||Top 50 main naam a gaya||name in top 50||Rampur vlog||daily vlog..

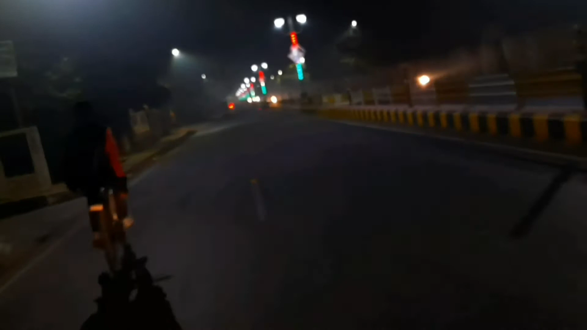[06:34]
स्थेंड वन्यान पेल लिए, शेट पदा नहीं, खित्ते गबड़े पहने हैं, बहुत ज़ादा,